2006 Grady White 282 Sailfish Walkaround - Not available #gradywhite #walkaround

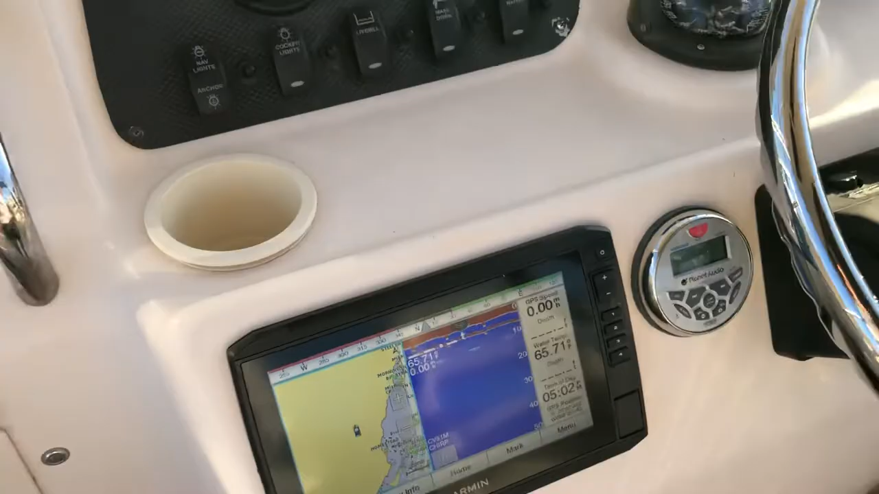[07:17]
this GPS is brand new as well the radio is brand new the transducer that came with the GPS is also brand new